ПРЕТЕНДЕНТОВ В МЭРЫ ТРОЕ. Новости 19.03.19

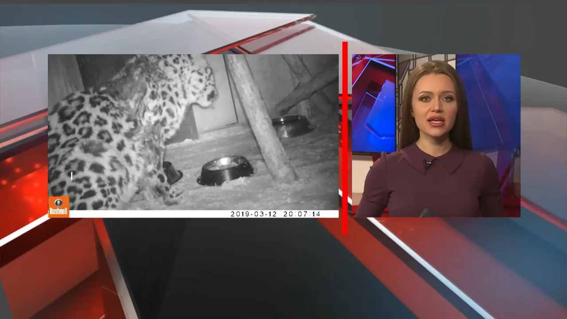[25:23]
С начала марта хищник находится на лечении в Центре реабилитации диких животных в Приморье. Сейчас зверь стал активнее, принимает пищу, налаживается процесс пищеварения, появляются силы.